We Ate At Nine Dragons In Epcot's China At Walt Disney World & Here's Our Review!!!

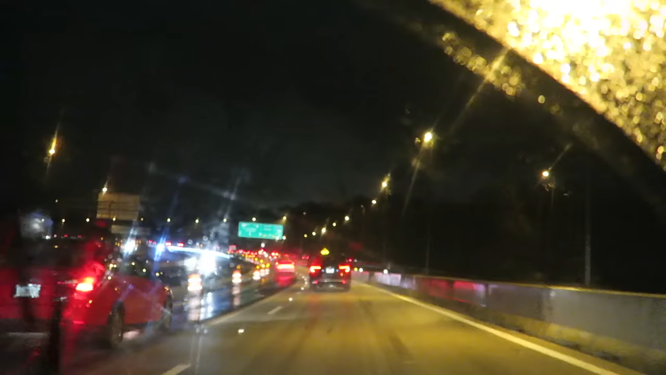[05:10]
That was lightning. Yeah. Driving home in a lightning firework storm. So here, I know it's kind of blurry, but this is what the roads look like when it's been raining. It's kind of hard to see the lines in the road, and everything is reflecting onto the road, which makes it really tough to drive in.